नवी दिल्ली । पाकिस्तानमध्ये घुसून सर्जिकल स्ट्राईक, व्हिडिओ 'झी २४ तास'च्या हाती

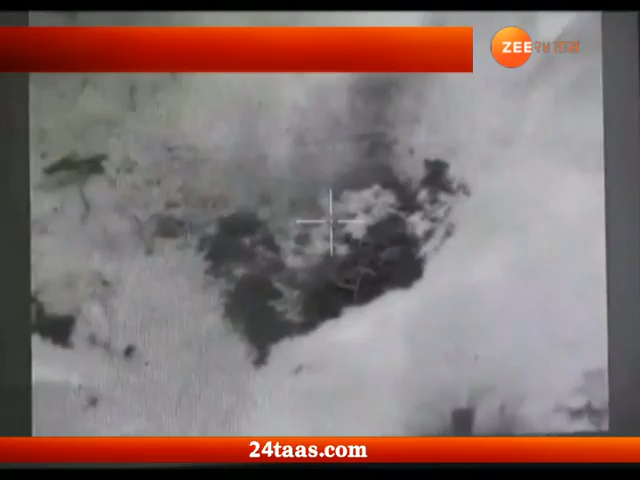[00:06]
विस्ताज चाहती लागला है 31 सप्टेंबर 2016 रोज या ती शे गुप्त पने जालेले या कारवाई चाहा
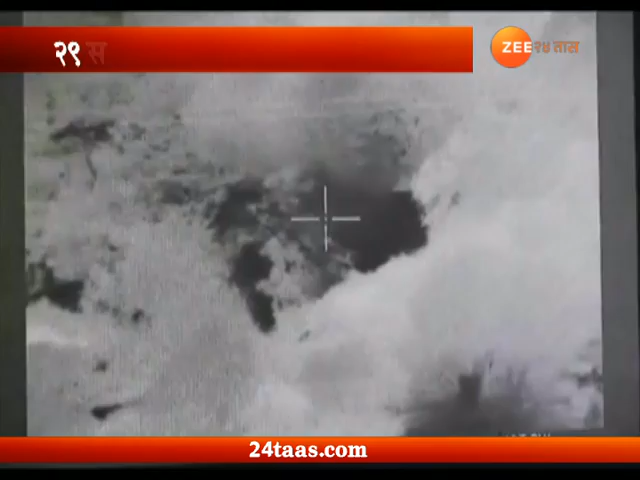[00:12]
वीडियो आहे या वीडियो मदे चार टारगेट्स टिपली जाताना दिस्ता आहे जवानन कड़े असलेले या UAV यानी हेड माउंटेड कामेरा मधून ही दुरुष्य टिपनेयात